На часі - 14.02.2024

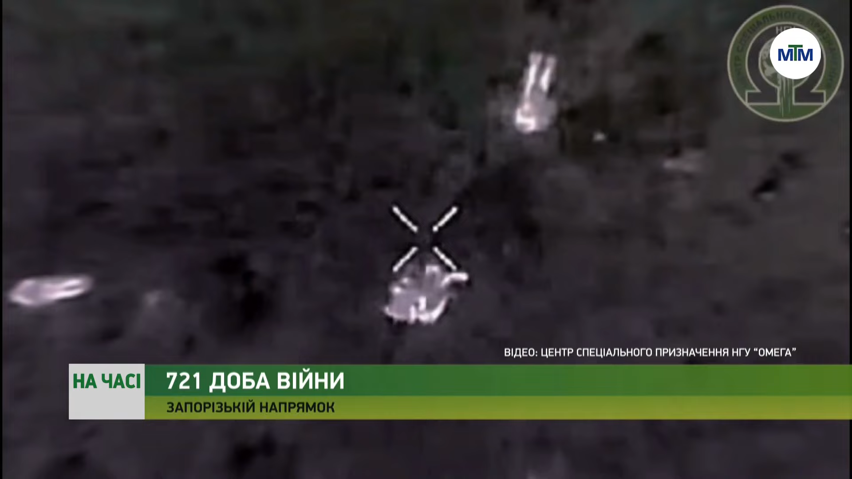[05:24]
На запорізькому напрямку бійці третього штурмового загону Центру спеціального призначення Омега тримають ворога у постійному страху. На відео бачимо, як оператори БПЛА під час нічного полювання дуже ефективно відпрацювали скидами, філігранно потрапляючи у ціль. За інформацією з радіоперехоплень, п'ять окупантів повертаються на болота у чорних мішках.